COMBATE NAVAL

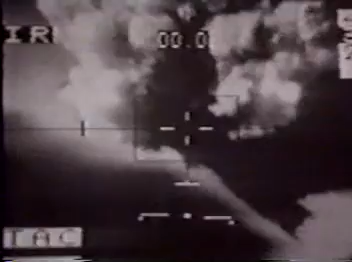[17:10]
Vimos allí cantidades de misiles que se orientan según la posición de bombas guiadas por rayos láser.
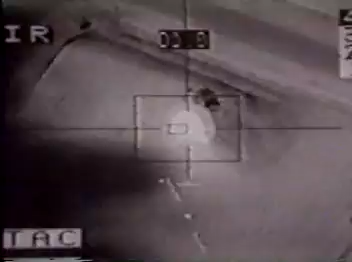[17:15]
Con la inmensa precisión que tienen estas cosas, se llega a tal punto que usted puede seleccionar los blancos y dirigir sus armas,